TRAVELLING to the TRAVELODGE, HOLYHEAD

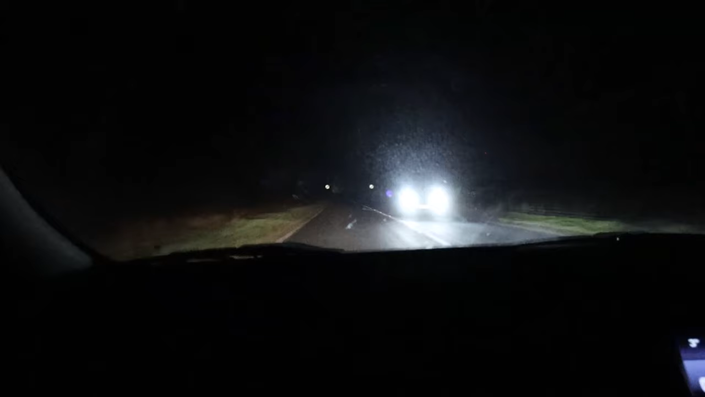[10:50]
It's totally dark, but we're going over this amazing, amazing bridge.
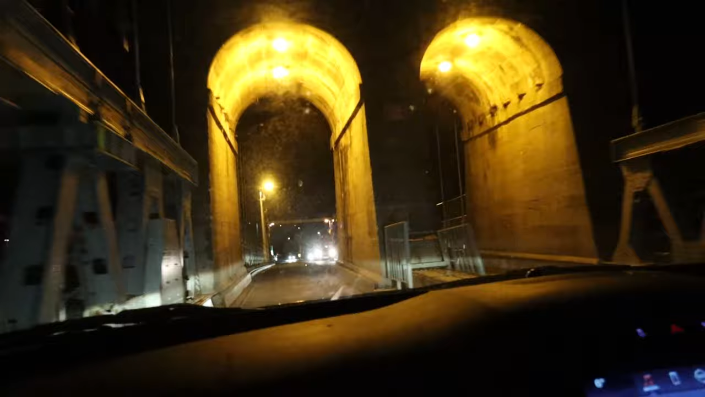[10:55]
Is it called the Mon Bridge? Menai Bridge. Menai Bridge. Where did I see Mon, then? Mon is in Monmouth.
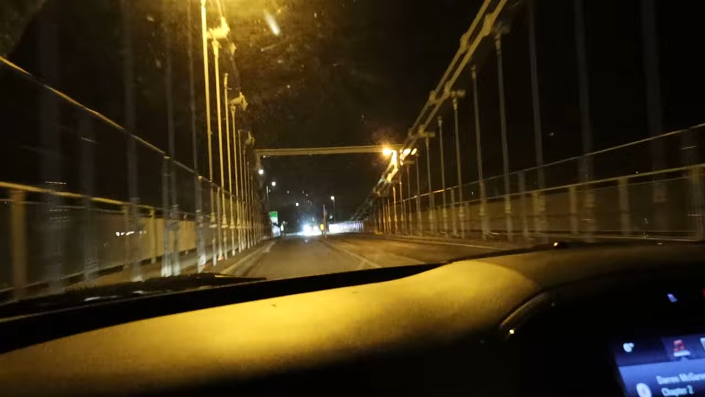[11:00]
Oh, I don't know where that came from. This is the Menai Straits. Oh, is it?
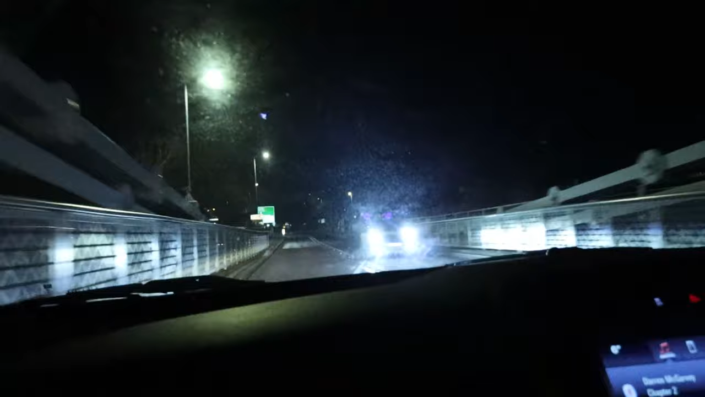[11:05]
Oh, I've heard of that. Croissot-i-Unis-Mon. That's where I got the Mon bit from. Oh, I see it.
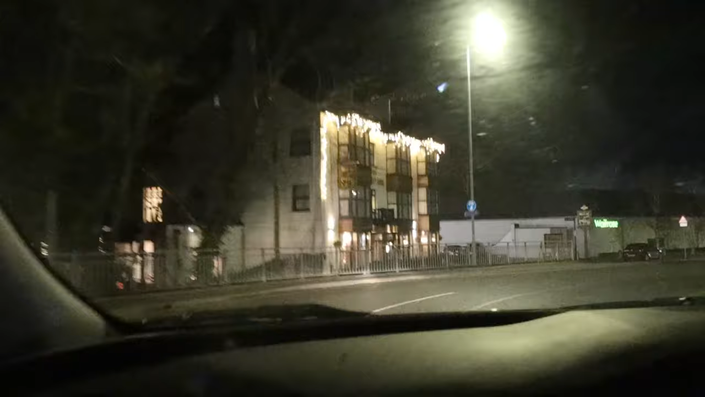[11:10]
See, I wasn't completely losing the plot. I thought I'd see it. I thought you meant the Mono Bridge in Monmouth. Oh, no. I didn't. No. I think I've got that in a vlog in the past, though, many, many years ago when Izzy was little and squeaky.
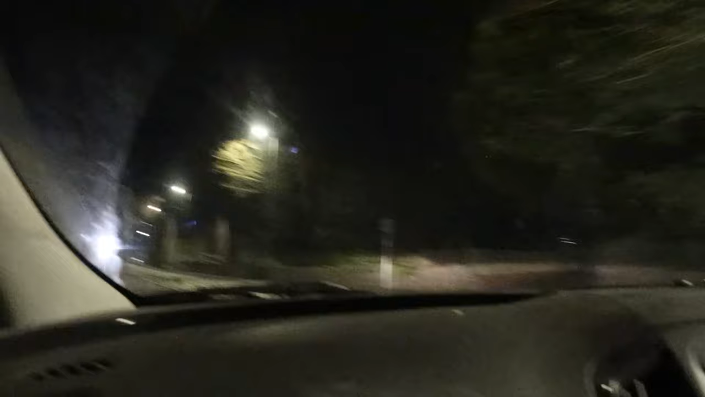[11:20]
We're very near it. We just... Oh, sorry about the lighting. We're very near it indeed. We just need to find somewhere to park the car. In fact, we drove past it. I swear I can smell curry already.